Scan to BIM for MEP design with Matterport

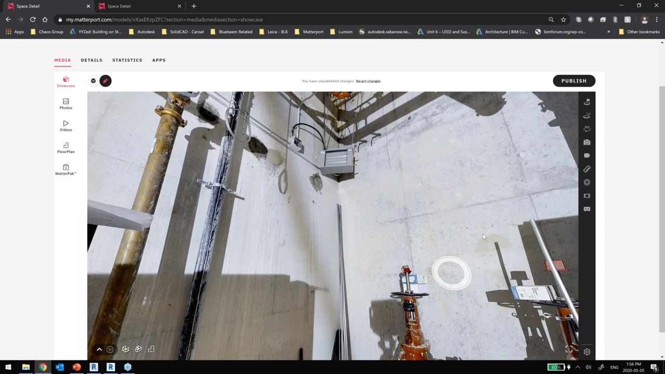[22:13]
Let's keep going here. Now I've got another bigger space.
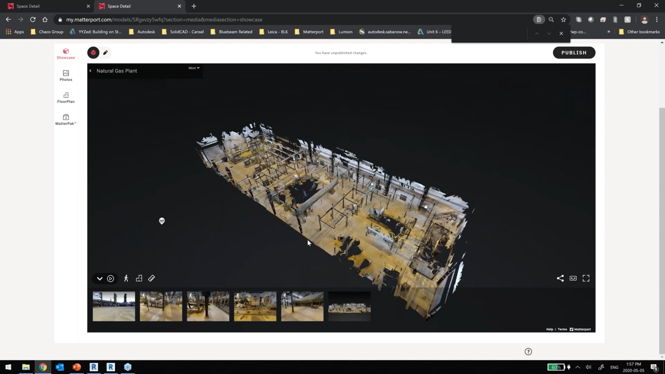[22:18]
We were talking about, you know, how big is the Matterport capable? Like how big of a space can you go?
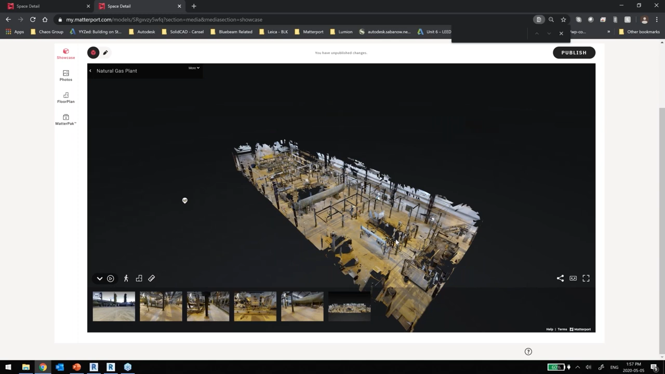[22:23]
Well, this is a pretty substantial size gas plant right here.
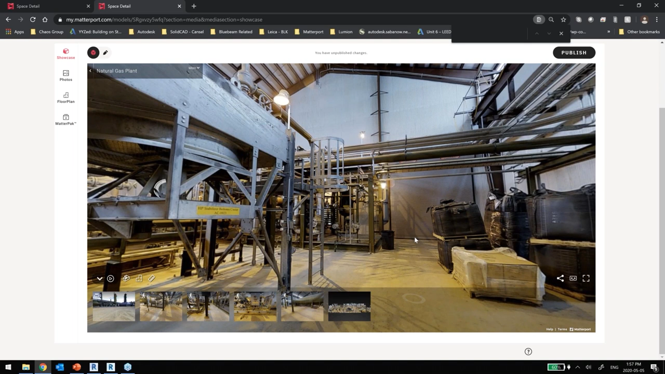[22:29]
And we've got a lot of information that we can, again, use to measure.
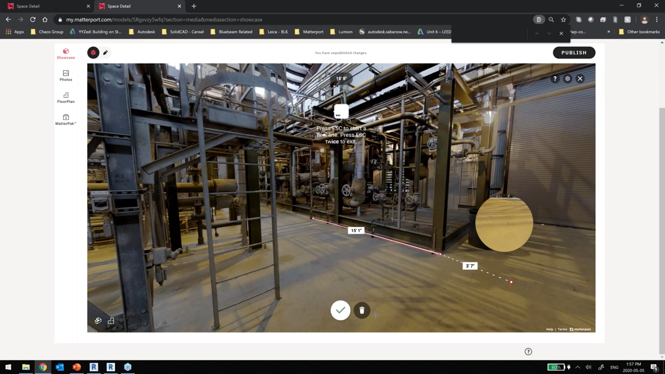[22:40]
And we can share that measurement with maybe, say, a steel fabricator who might be creating a new, you know,
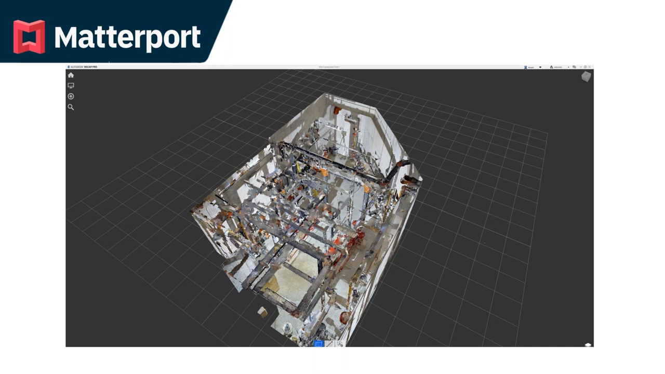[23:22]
Now, when you download your MatterPack, it comes in as a zip file and it's full of information that might be useful to you but might not be. The file that we're looking for inside that MatterPack is the .xyz file. And the .xyz file is the file that we want to use to create a recap project.
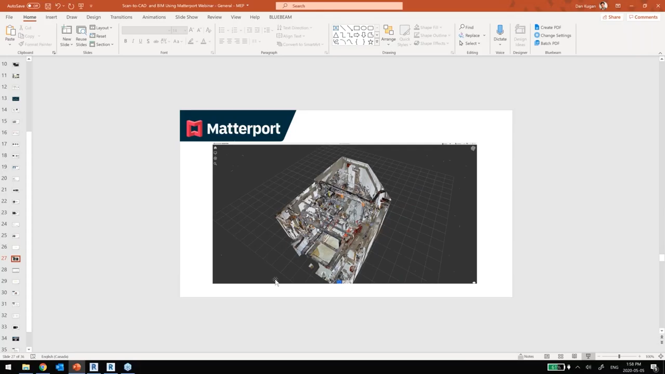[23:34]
So recap is a software that is developed by Autodesk.
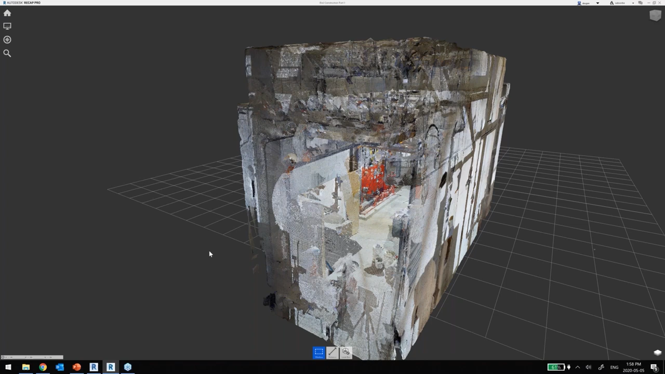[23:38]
And what it does is simply creates its own form of point cloud data that would easily import into Autodesk software. So you can import this recap file format pretty much in every Autodesk title. So say AutoCAD, AutoCAD MP, if you're using a specialized library, go into Revit, Navisworks, Inventor even.
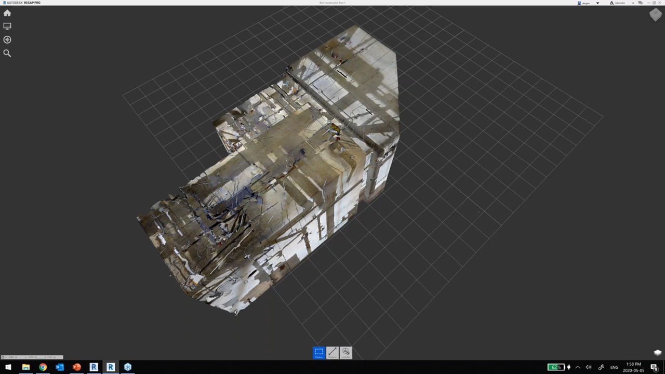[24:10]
So a lot of different applications where you can use the point cloud data. So this is the point cloud from that mechanical room that we just scanned.
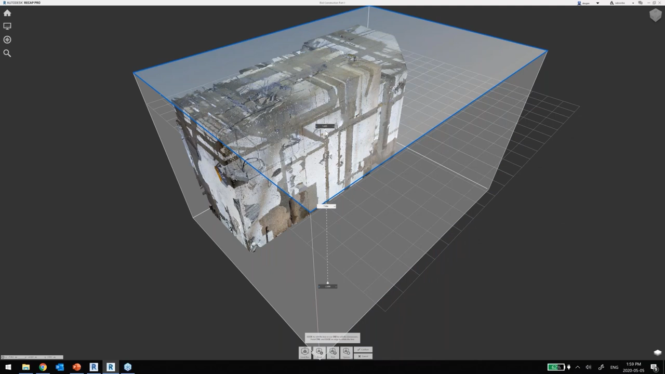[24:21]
And with this point cloud, I can start kind of dissecting it and taking a look at different.
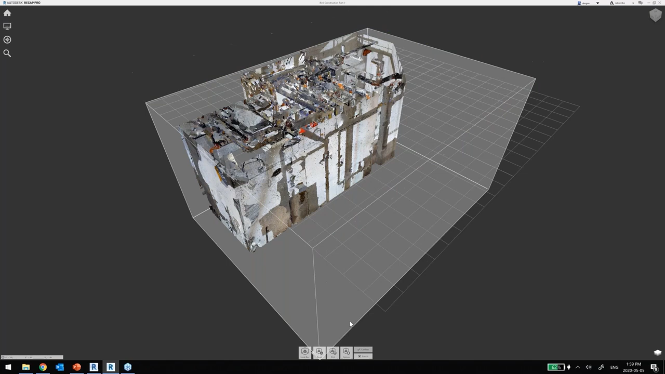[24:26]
views of it. Now we can go in a little bit further in.
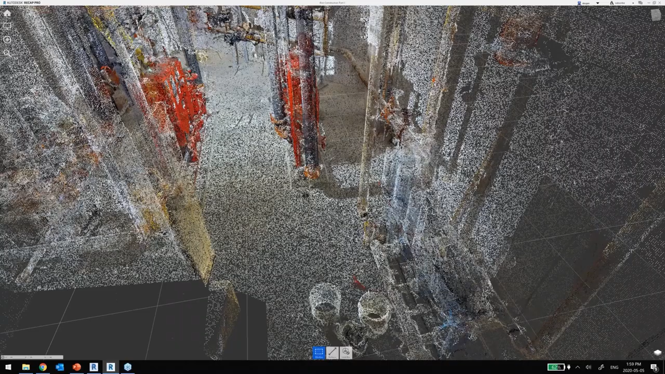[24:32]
And we can see all this points that starts creating some geometry.
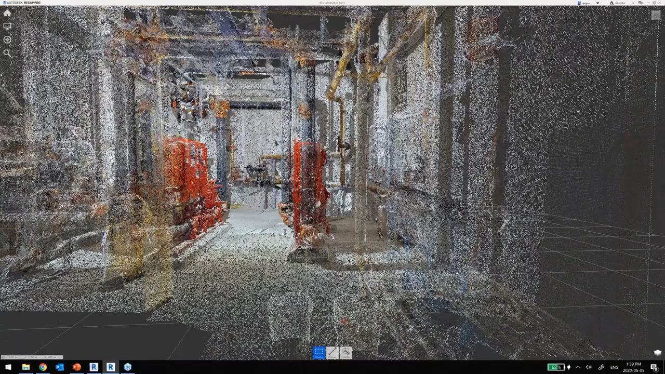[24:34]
Now this is good, right?
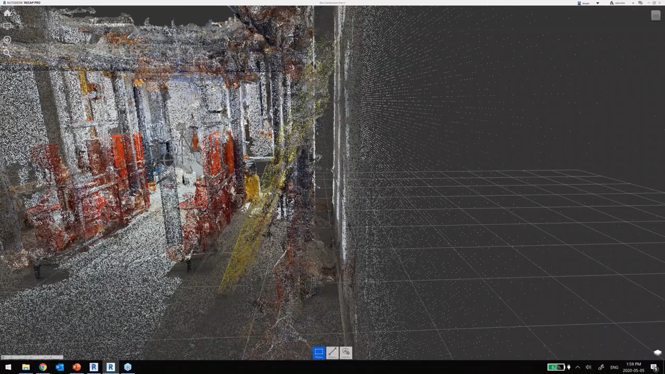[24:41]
But it's not great yet.
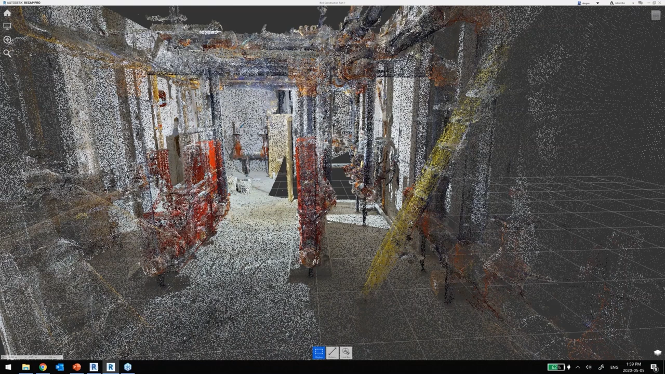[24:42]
Because again, we need to get these points into an Autodesk authoring
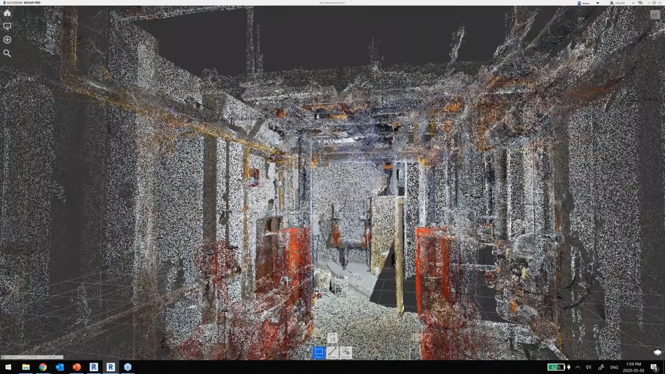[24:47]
tool so we can start creating those as builds. We got to start creating.
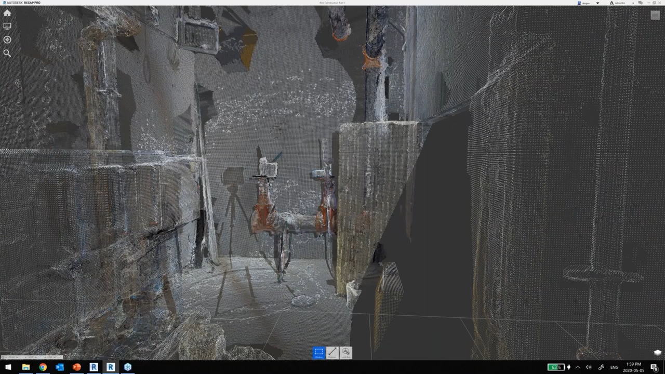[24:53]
All those pipes to show what was existing and what is proposed for later on.
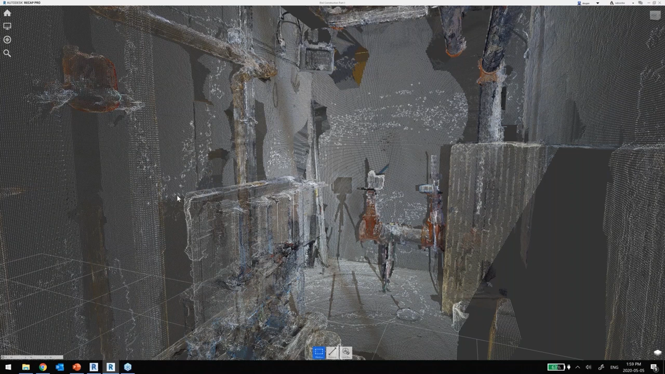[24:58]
Now the accuracy of this point cloud,
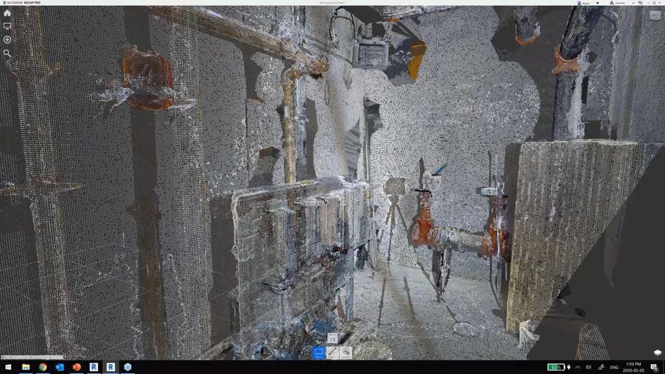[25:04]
I was actually within less than a quarter inch or so.
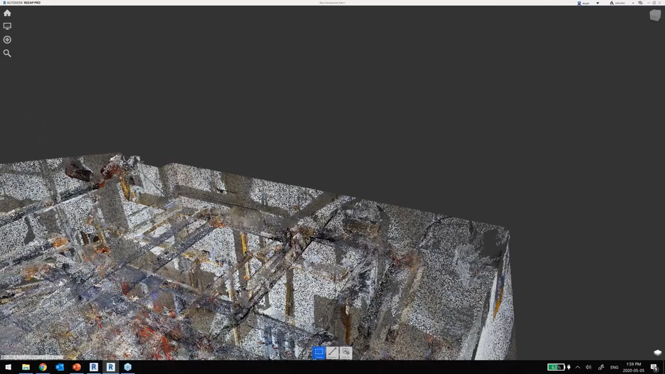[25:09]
Because again, the space was not really big. Right? It was a small space and it was within 99%.
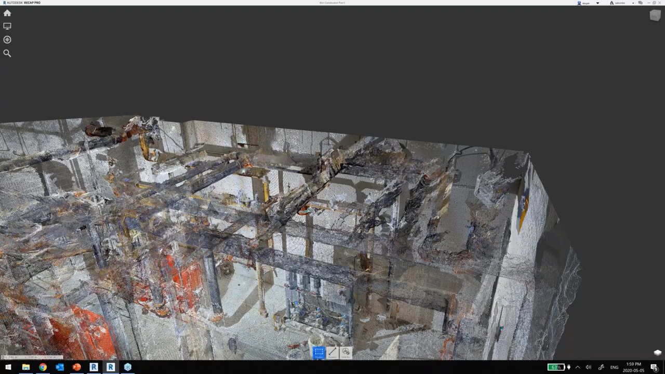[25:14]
So you can see that that accuracy is based on, you know, relative space that all the smaller spaces are still going to give you high accuracy. But if you're looking for Matterport to give you, give me the total dimension of a big warehouse from, you know, one wall all the way to the other wall, you know, exterior walls, it's going to be a little off. So we don't recommend using that technology. But if you're looking for parts of the building to be scanned that requires updates, Matterport, it will be perfect.
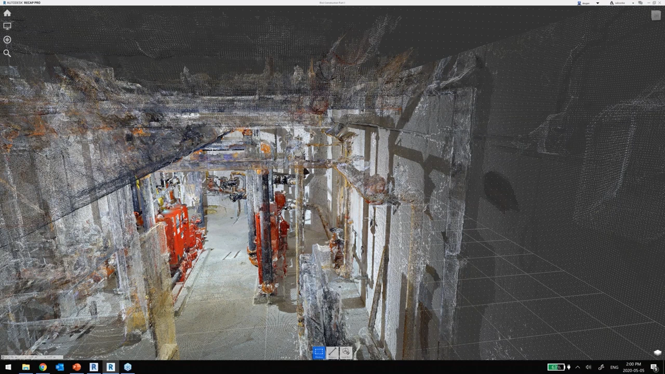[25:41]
And the great thing about using Matterport, again, it's fast. You're not spending a ton of time on site waiting for it to scan.
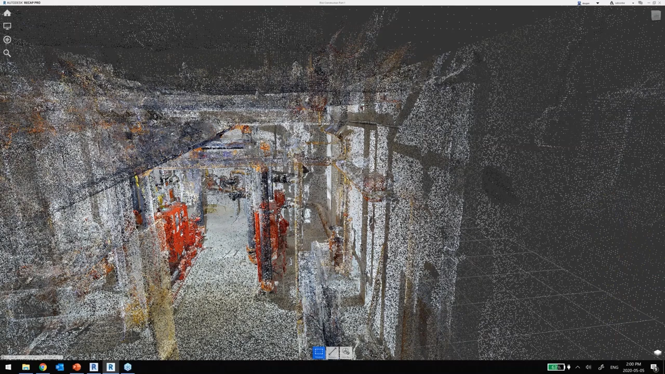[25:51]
Like lasers might take minutes per sweep. So now we're going to actually see what that point cloud looks like right here in Revit.
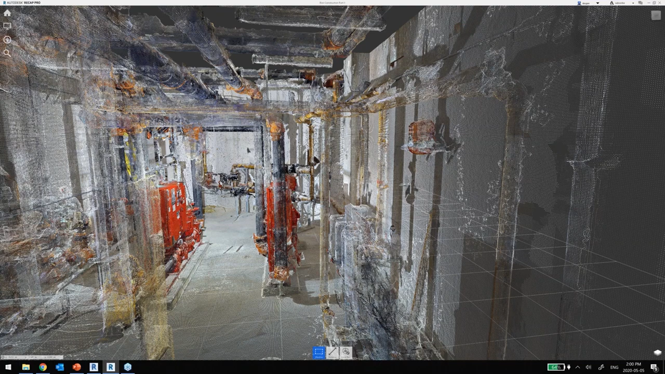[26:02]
So I've got Revit open. And from here, it's a pretty simple process. We'll end up saving that file as a recap project.